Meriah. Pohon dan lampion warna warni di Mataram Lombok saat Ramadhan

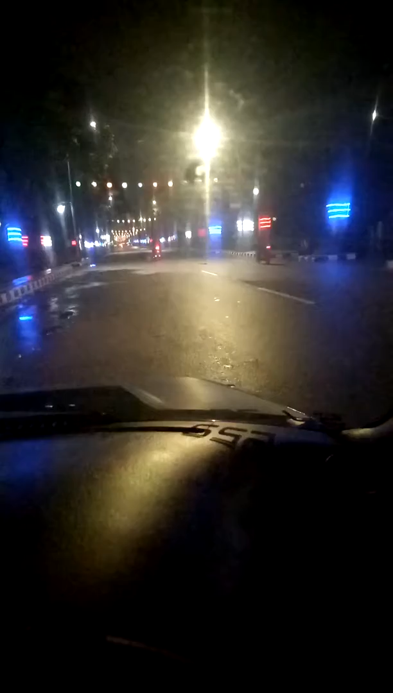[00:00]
ini pohon nyala di Lombok, Mataram.
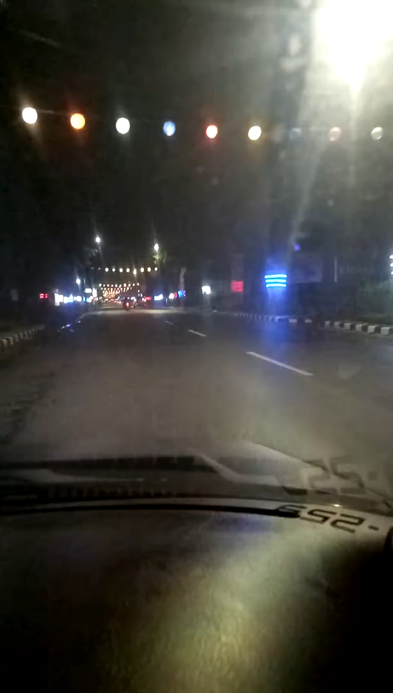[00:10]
Bagus nih, pohon-pohon lampionnya juga banyak. Pohon-pohon dikasih lampu kiri dan kanan. Nah ini yang gantung-gantung nih. Ini dia rumahnya Tante Ita. Itu sih rumahnya Tante Ita, besar ya dia.
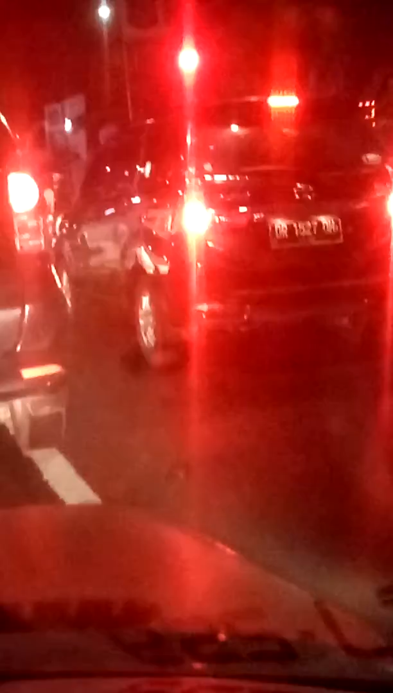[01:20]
Banyakan DR ya. Plat mobil banyakan DR.